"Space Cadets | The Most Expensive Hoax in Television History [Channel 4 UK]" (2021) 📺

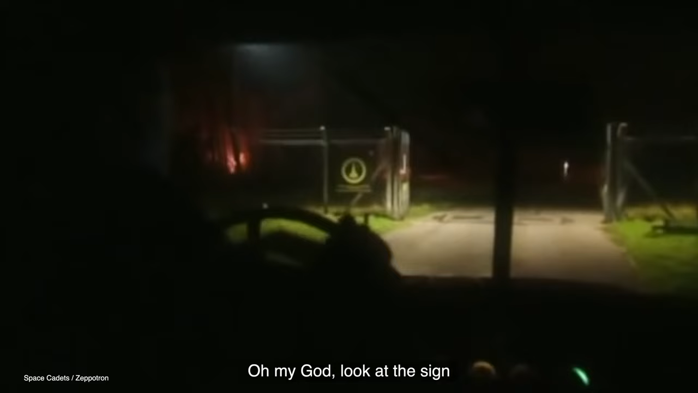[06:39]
Oh my god, look at the sign, look at the sign.